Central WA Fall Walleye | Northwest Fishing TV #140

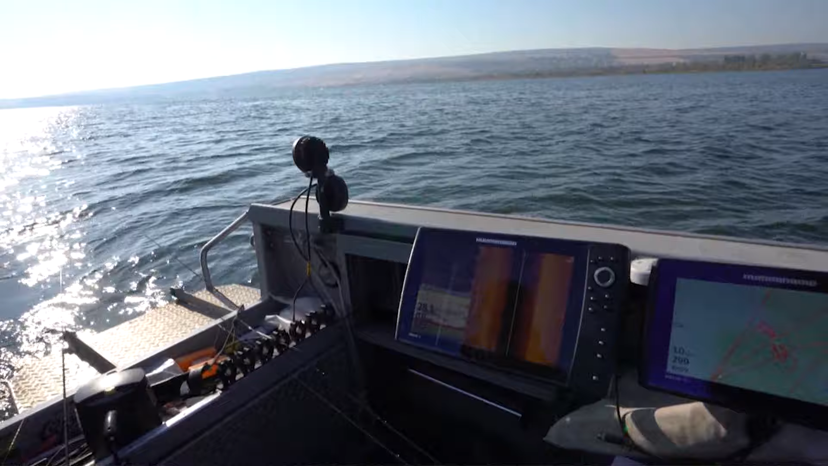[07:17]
Cruising a little bit off the bottom. Active feeding walleye. There's another one. And you were saying we're looking for this structure. So there's a hump here that we're working. Yep.
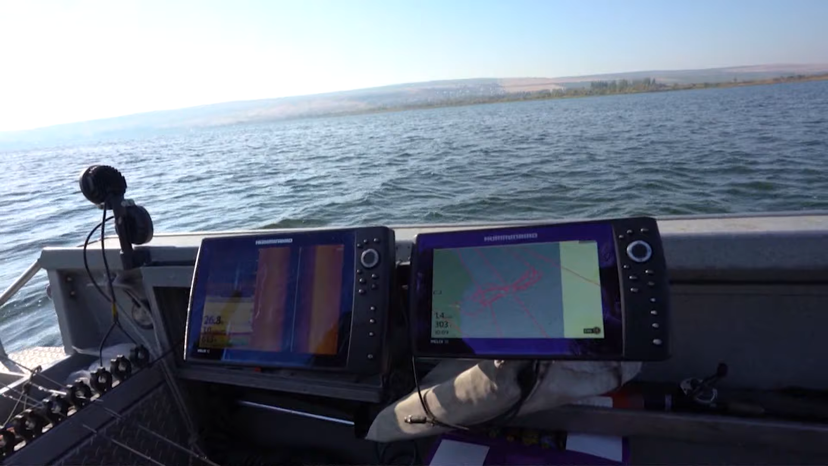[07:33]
You can see on the contour map here on the hummingbird, how it shallows up here versus dropping off into 40 plus foot of water all the way around it.
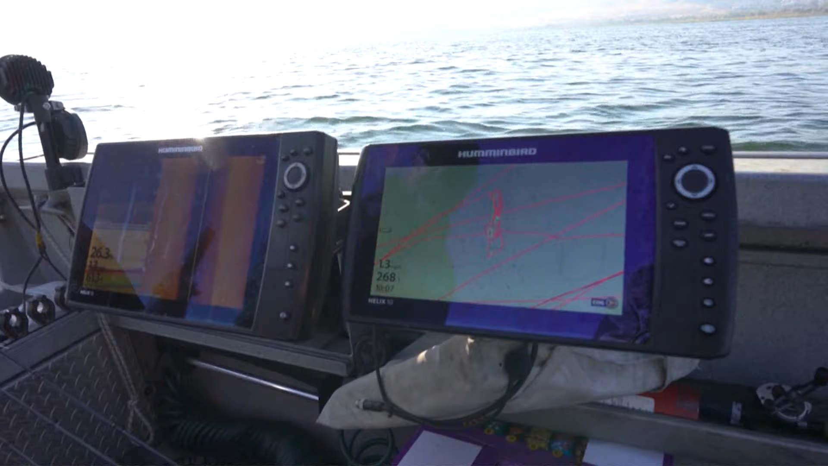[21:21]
This hump here is 26 foot right here.
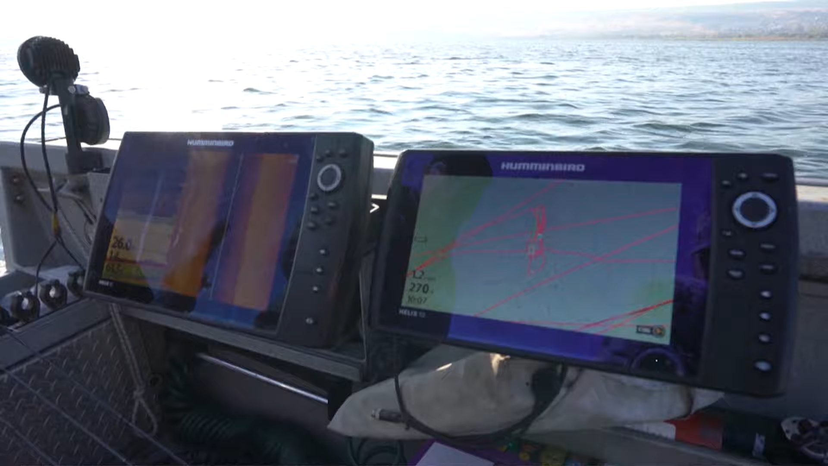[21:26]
And the walleye are up on this shallower hump feeding. And I had one on the screen here just a moment ago when I told you to turn the camera on.